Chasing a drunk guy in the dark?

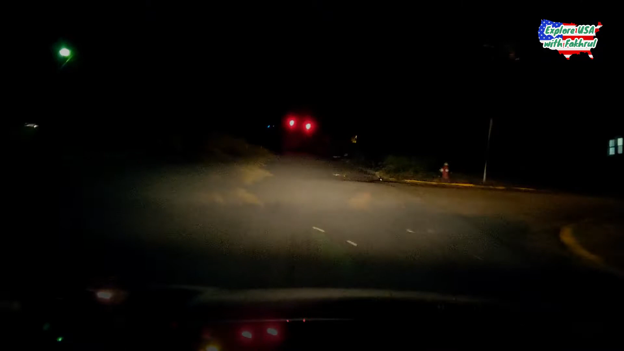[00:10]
কি ড্রাঙ্ক নাকি হর্ন বাজাচ্ছে আবার কেমন কেমন করে গাড়ি চালাচ্ছে
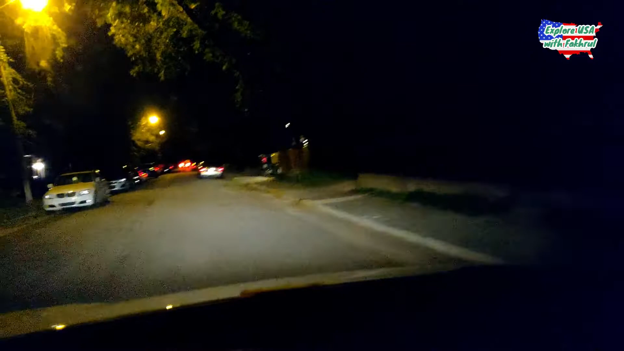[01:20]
লাইট রান করলো ওয়াও দিস গাই মাস্ট বি ড্রাঙ্ক আমি তো মনে হচ্ছে পুলিশে কল করা দরকার